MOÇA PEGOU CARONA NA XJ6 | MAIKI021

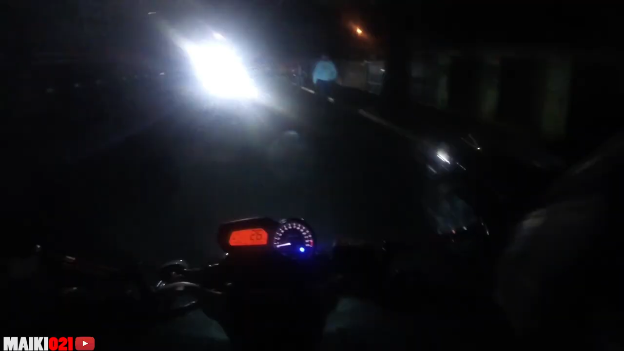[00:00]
Boa noite galera, beleza? Como que vocês estão seus loucos da cabeça?
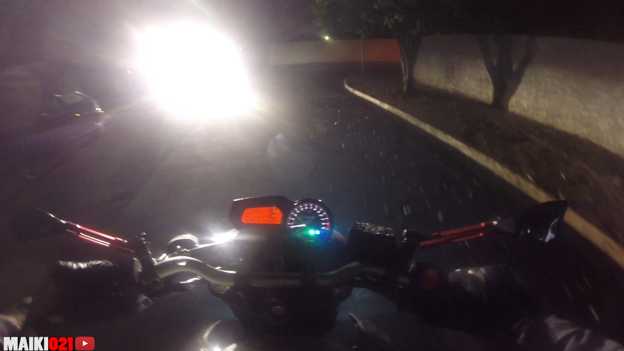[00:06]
Tamo saindo aqui do fluxo, vamos ver o que que tá tendo ali na frente ainda
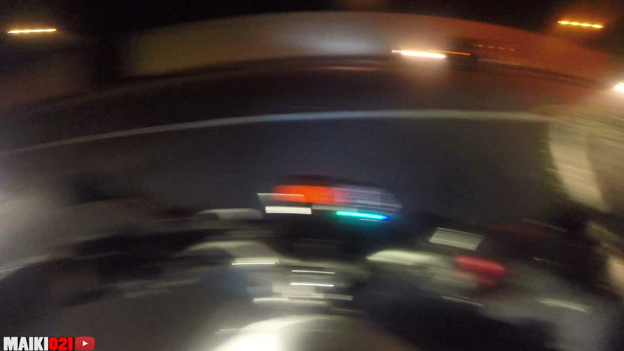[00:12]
Vem comigo caralho É nóis porra Quem tá chegando agora se inscreve no canal,
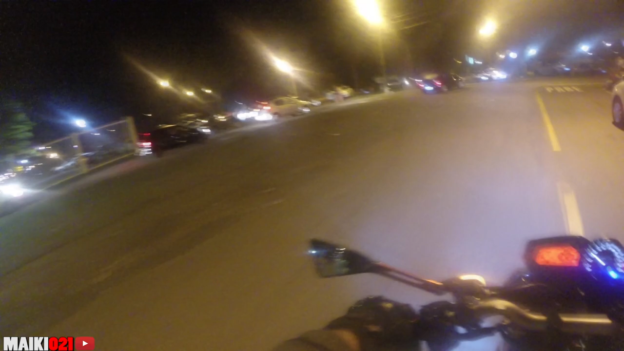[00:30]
deixa aquele like Vamos arrebentar o like, vamos bater recorde de like É muito difícil meu canal chegar a 5 mil likes Então queria pedir a ajuda de vocês aí pra nós chegar nessa meta Porque a meta afeta a mina Não sei se tá ligado
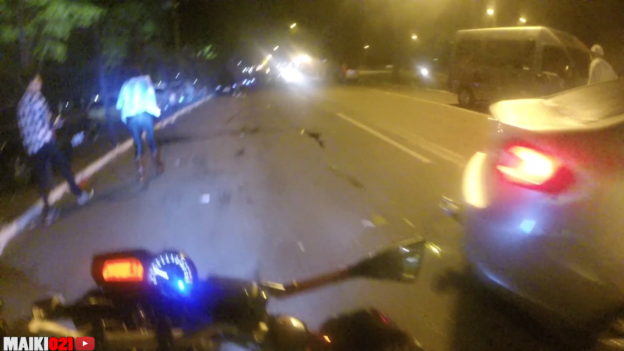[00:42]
Tá rolando até uma treta aqui ó
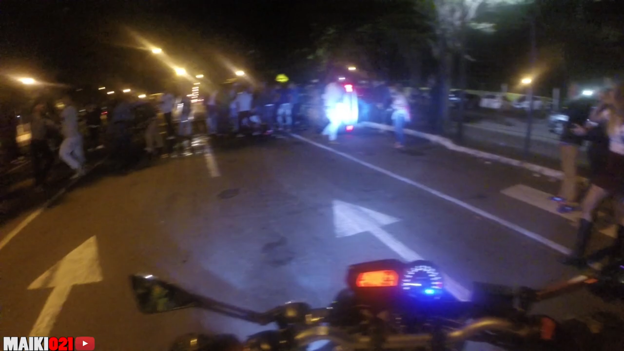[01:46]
Olha o que que os caras fez com o carro mano